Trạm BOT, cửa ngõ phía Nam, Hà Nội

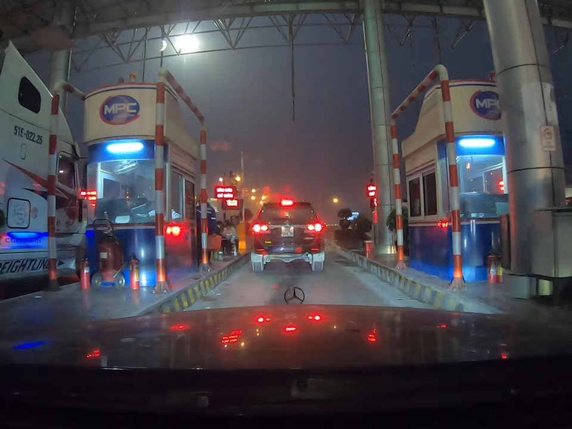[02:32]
Rồi sau các ông nâng cấp lên một tí xong ông đòi thu tiền đi, xong các ông bỏ cái lá cờ Nhật đi.
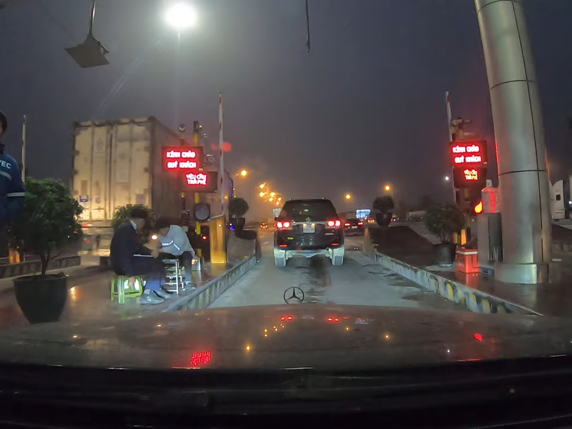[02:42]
Tiền Nhật thành tiền mình à. Biến tiền Nhật thành tiền túi. Trời nào cô nhớ là nó có một cái không có thuế thế gì cả, không có BOT gì cả, mà nó có một cái lá cờ Việt Nam, lá cờ Nhật nó là gắn lên trên đấy, sau nó nâng cấp một tí mà thì nó đỡ thu tiền. Cảm giác cả sáng.